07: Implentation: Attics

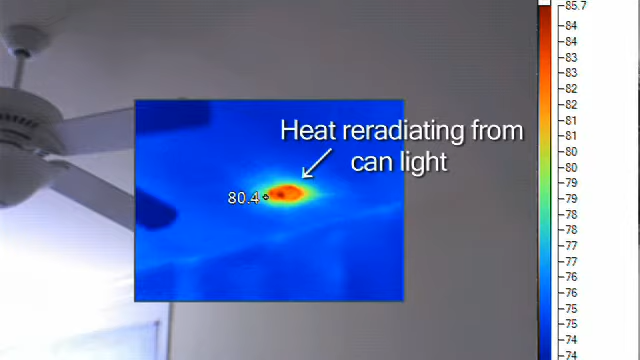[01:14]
Also you can see examples of heat gain as a result of improper insulation.
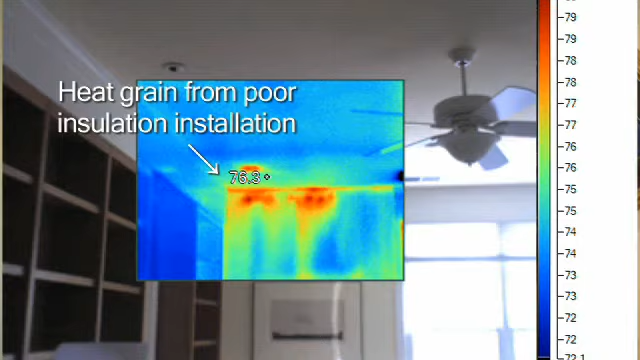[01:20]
So we're not just thinking about heat loss in the winter, we also get heat gain in the summer.
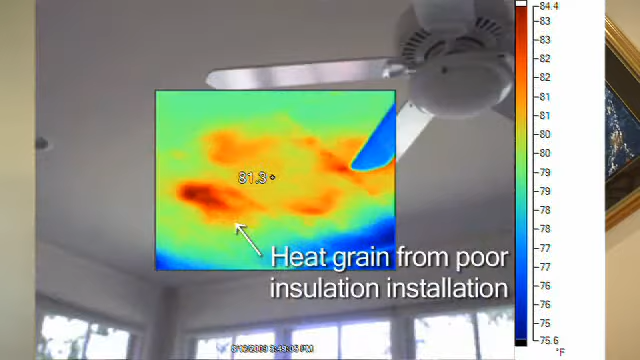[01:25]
On screen: scale top 84.4°F, scale bottom 75.6°F
Now a big area of where we see problems in attics is not just around light fixtures and smoke detectors.